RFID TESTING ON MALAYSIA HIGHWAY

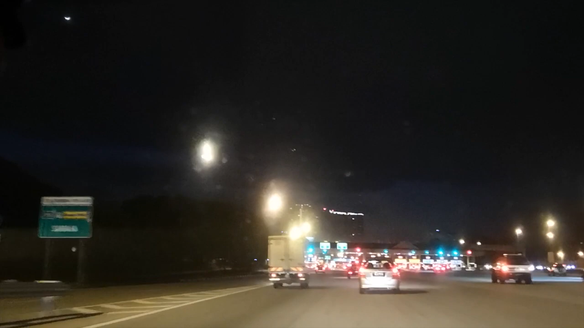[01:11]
this RFID is quite middle, okay, okay, okay, okay, okay, okay, okay, let's see, okay, it's clear,
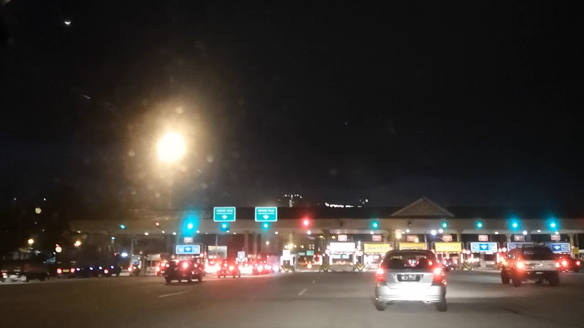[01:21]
no car, okay, wow, the barang thing is quite near,
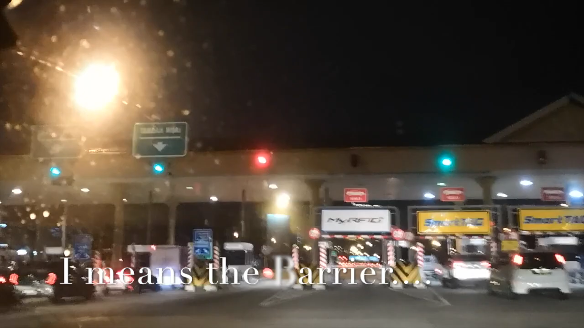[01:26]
wow,
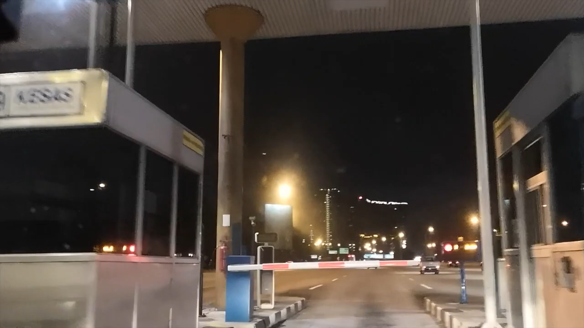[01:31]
it's completely stopped, bro, oh, almost hit the barang already,
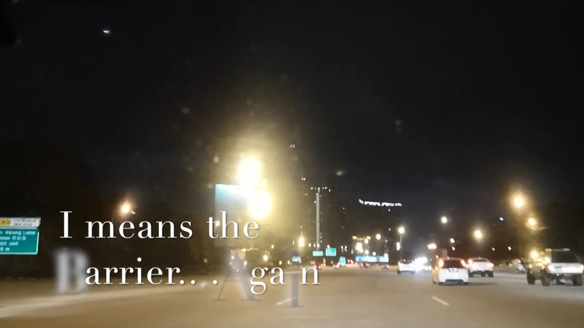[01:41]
wow, this is very dangerous, okay, okay,
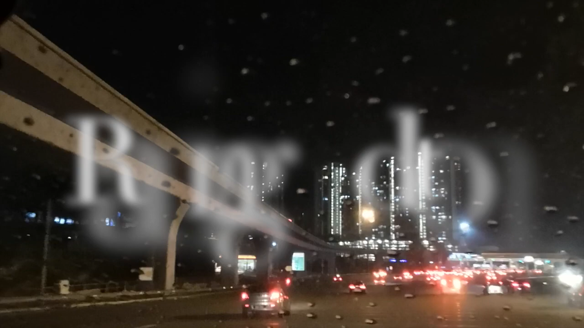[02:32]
but this time is with the rain, so let's see whether we got affected by the rain or not, okay, there's quite a lot of car, okay, okay, good, no car, okay, now for D, D,